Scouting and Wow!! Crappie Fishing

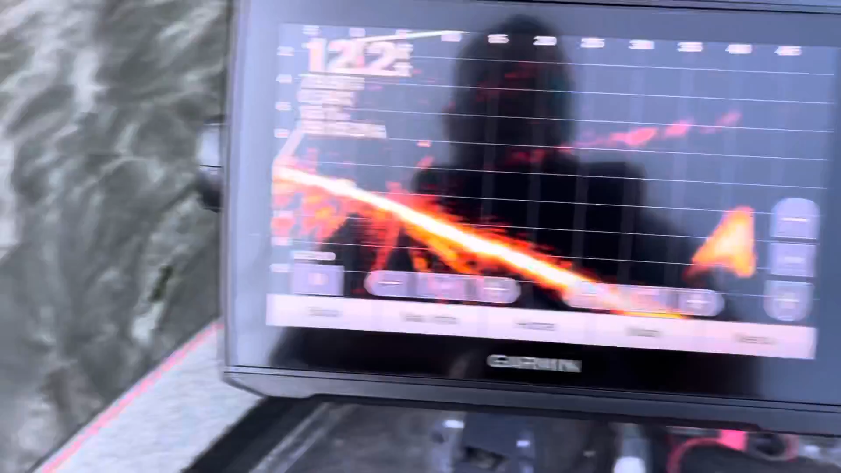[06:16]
That's some bait right there. There's your brush pile.
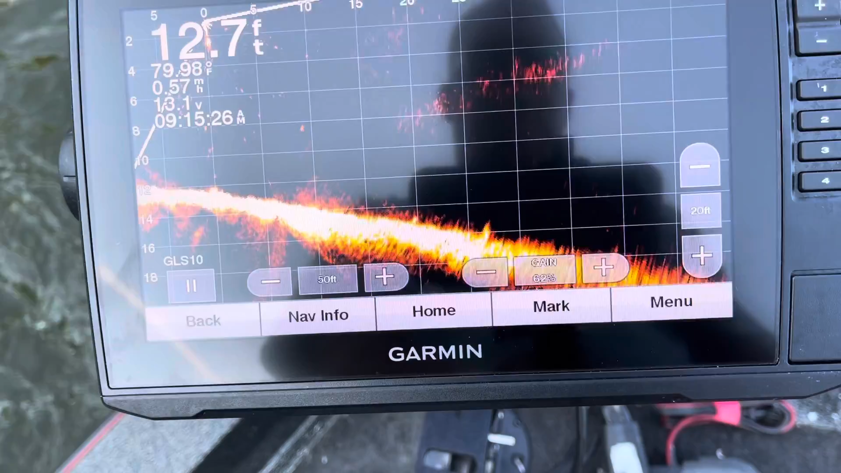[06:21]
On screen: depth 12.7 ft
Let's slow down the chop a little bit. Find her again. Right there. It's right in front of me, just about 30 feet. That's a good brush pile too.
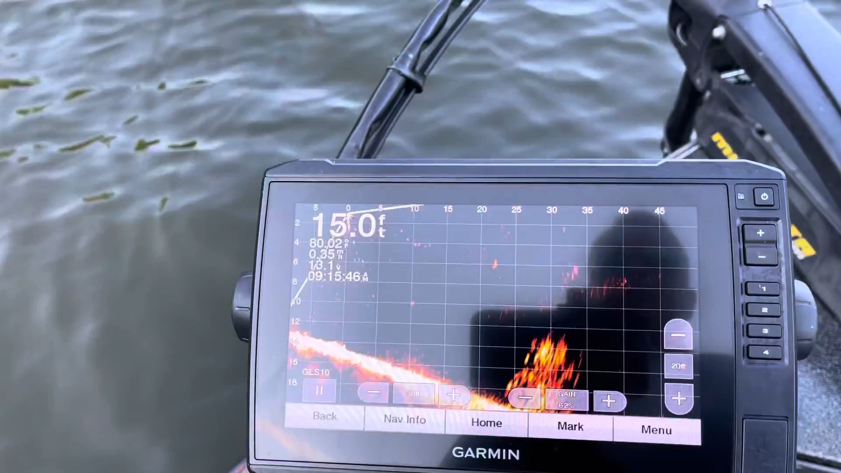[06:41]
On screen: depth 15.0 ft
So let's see if we can pull off any fish here.
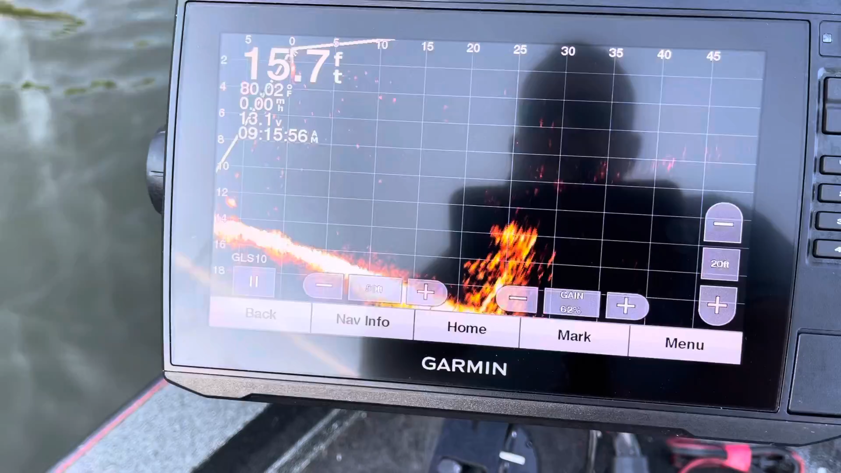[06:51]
On screen: depth 15.7 ft
There was some hovering around it. That'd be your bigger fish.
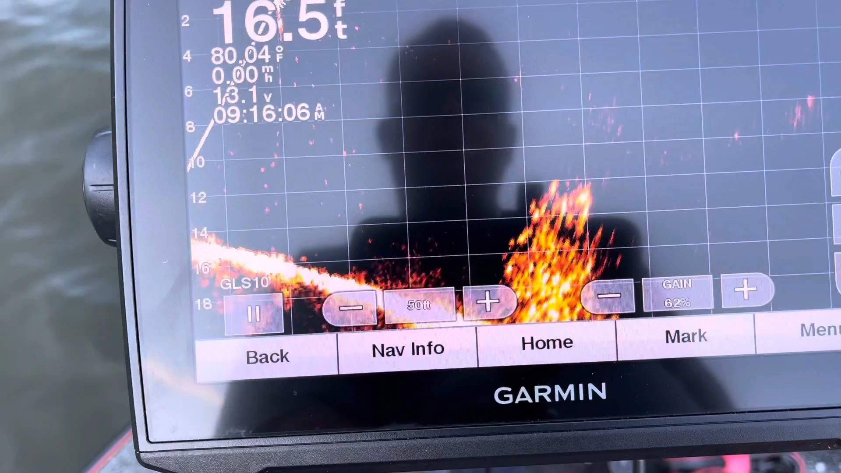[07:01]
On screen: depth 16.5 ft
There's one there on top of it.
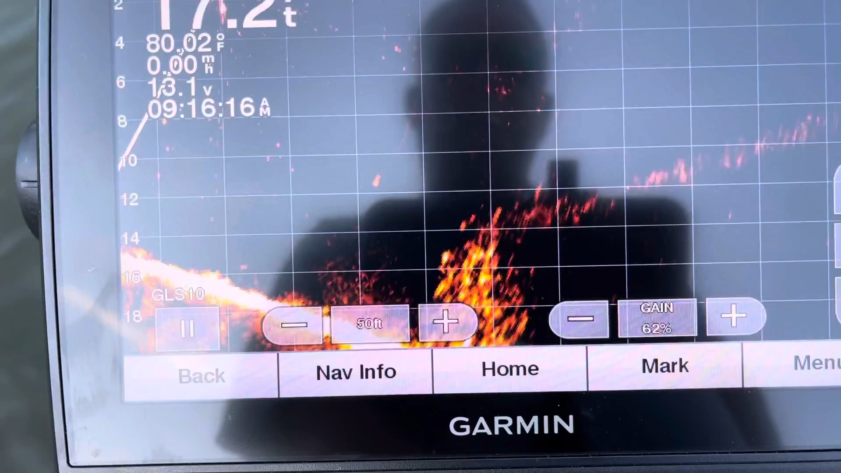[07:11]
On screen: water 80.02°F
Man, it's right here, 15 feet in front of me. Right here on top of it now.
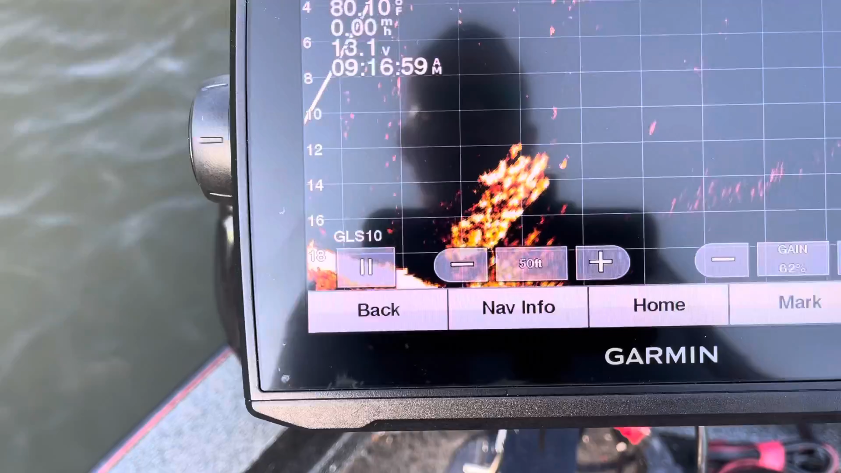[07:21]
On screen: water 80.10°F, speed 0.00 mph
You can really start to see the individual fish pull out of them, swimming around.
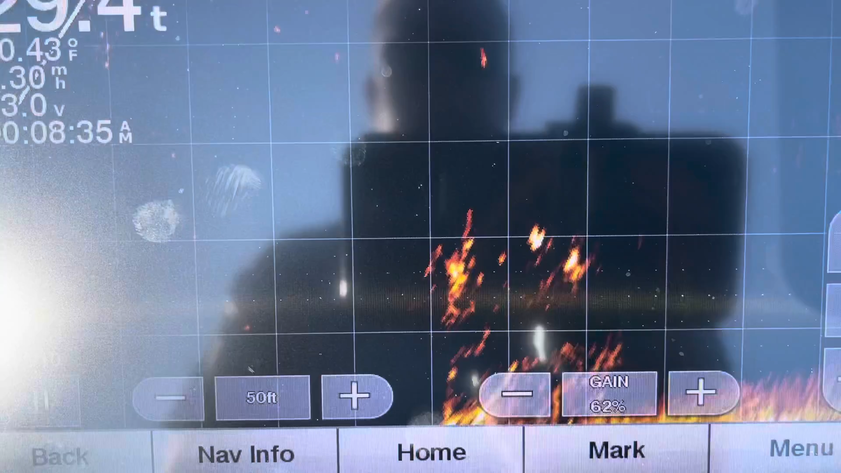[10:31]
See it right there? And a whole lot of fish on it.
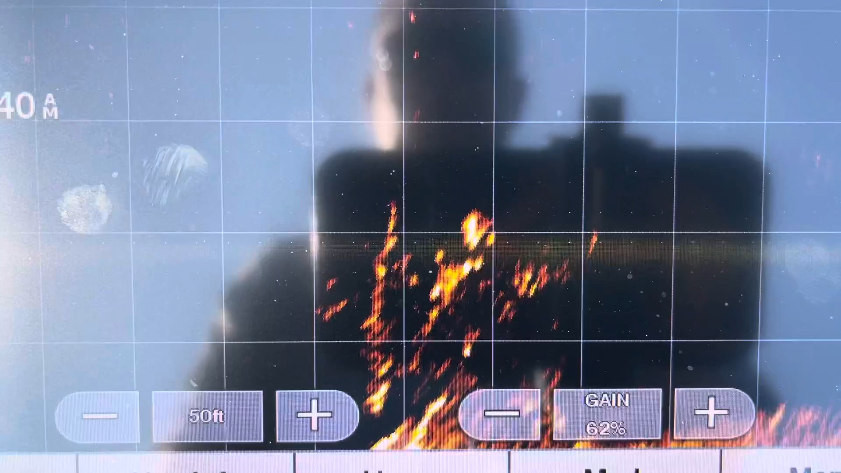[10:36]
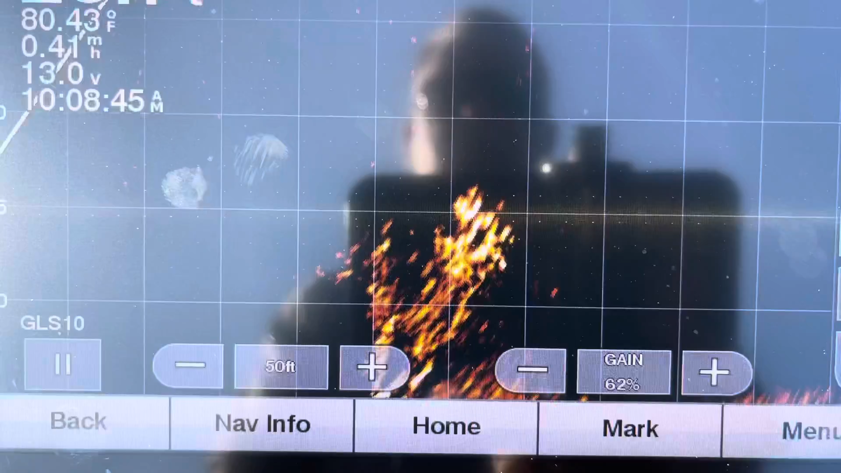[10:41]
Just lit up good. All them are fish right there on top of it.
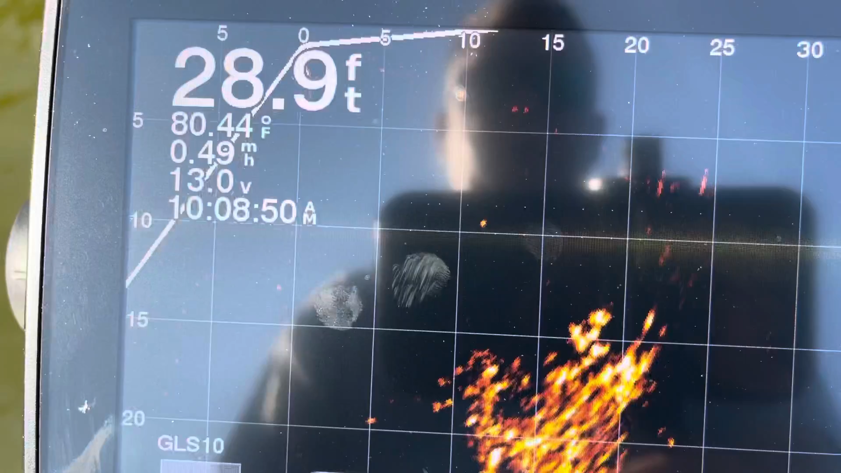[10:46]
On screen: depth 28.9 ft, water 80.44°F, speed 0.49 mph
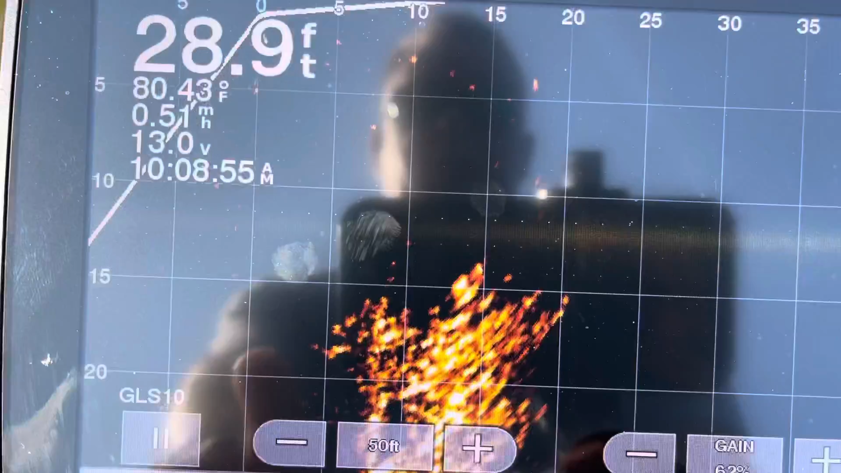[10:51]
On screen: depth 28.9 ft, water 80.43°F
Put the water temperature down to 80 degrees.
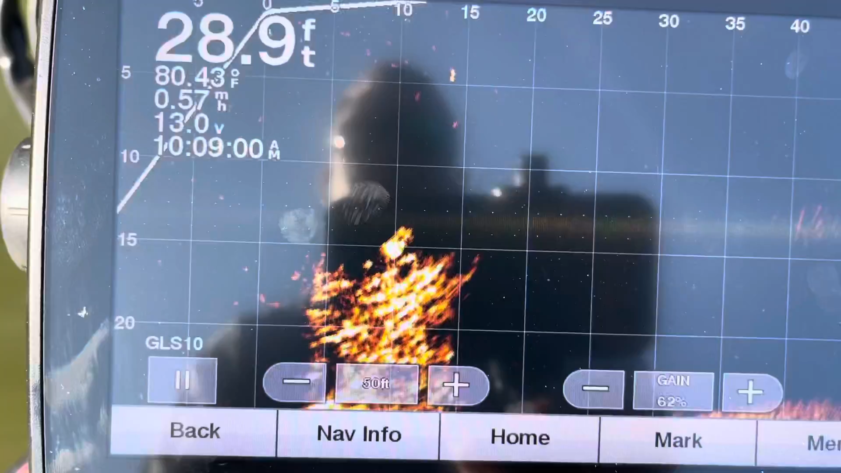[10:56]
On screen: depth 28.9 ft, water 80.43°F
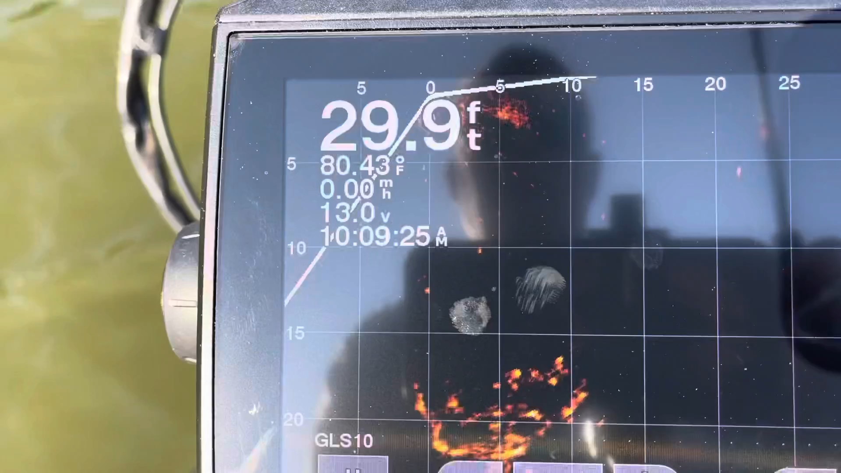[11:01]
On screen: depth 29.9 ft, water 80.43°F
I don't even see my jig going down there.